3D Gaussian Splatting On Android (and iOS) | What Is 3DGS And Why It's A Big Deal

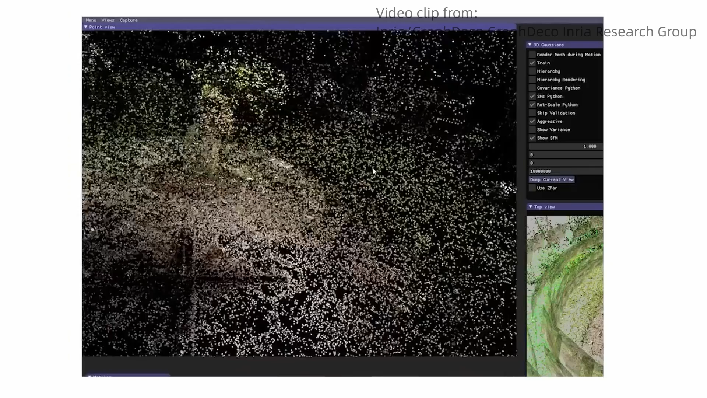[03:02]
It produces the sparse point clouds from the photo set. This is the easy part in speaking the language of computer graphics. But what's changing the game here is that unlike photogrammetry,
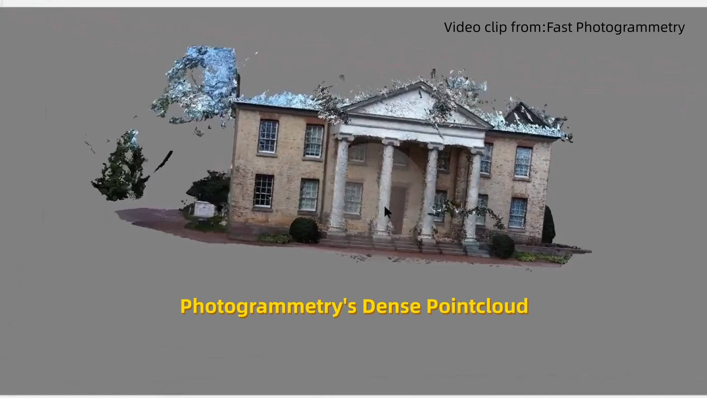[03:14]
which will need to produce dense point cloud and 3D mesh following the sparse point cloud part,
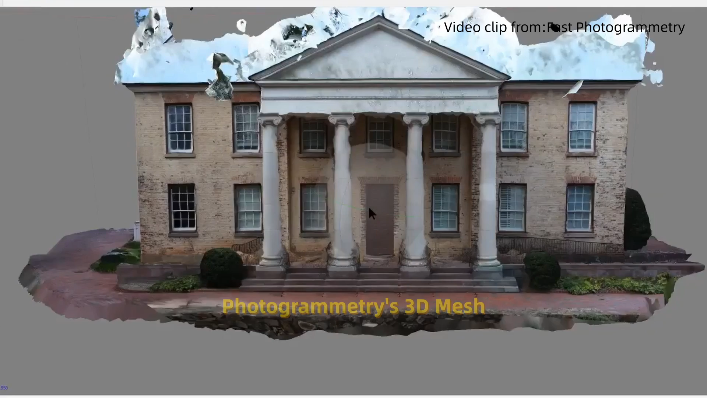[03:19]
3D GS produces what we call 3D gaussians from the sparse point cloud.